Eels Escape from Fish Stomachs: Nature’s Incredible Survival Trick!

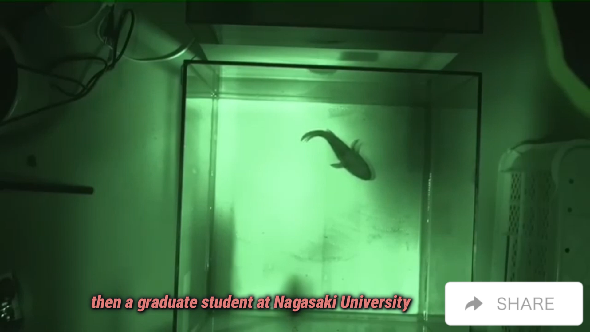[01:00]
then a graduate student at Nagasaki University, released a young Japanese eel into a tank with a dark sleeper, a predatory river-dwelling fish. He watched as the small eel was swallowed whole.
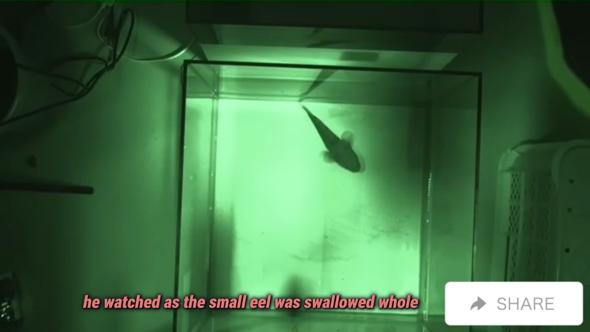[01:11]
Less than a minute later, the eel suddenly reappeared in the tank.